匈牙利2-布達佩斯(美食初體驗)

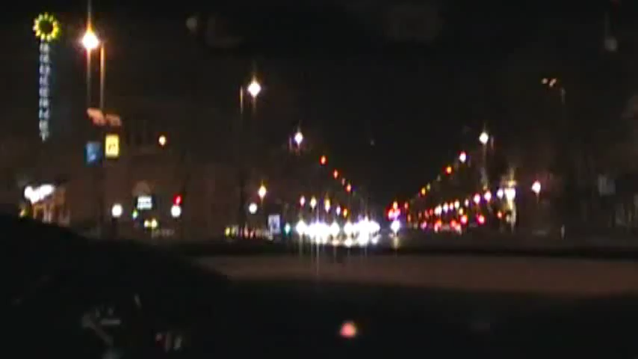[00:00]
搭配是有那个。 你们的左手边就可以看到。 巴黎之城，然后这一条。